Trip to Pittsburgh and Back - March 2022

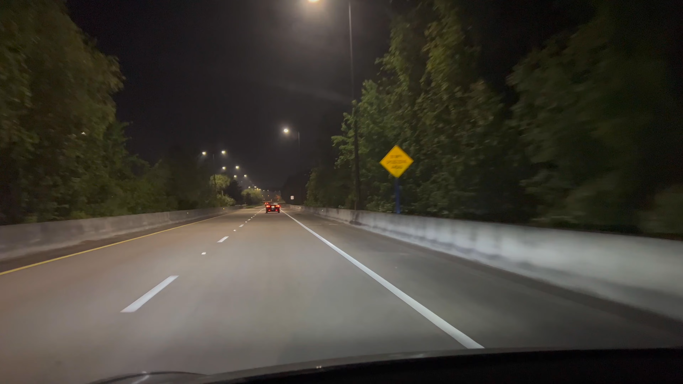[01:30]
If you ever wondered what Disney looks like at night, well, at least the roads of Disney. Here you go. A few traffickers around because it is used as a way to get through.
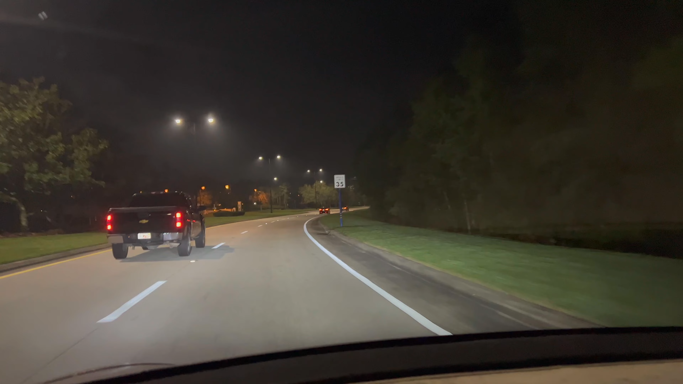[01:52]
To various areas. The map actually will tell you to use this as a way for me to get to the airport. It's a path through Disney property. I don't know if you can see, but there's the entrance sign.